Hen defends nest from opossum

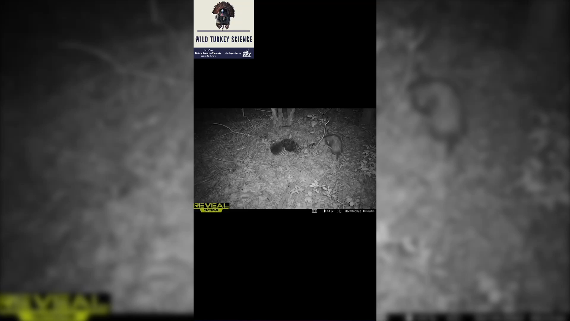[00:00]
the hen, it just, this, I think it was a possum in the particular case, kept coming by. And she was defending it. Possum.
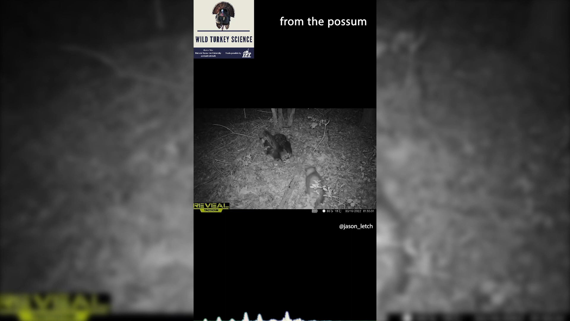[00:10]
She was defending it from the possum, and she was going into full strut, literally running this possum off. And that is, I just thought it was just unbelievable. You know, we talk about these nest predators, and I know we're going to get to that in a few minutes,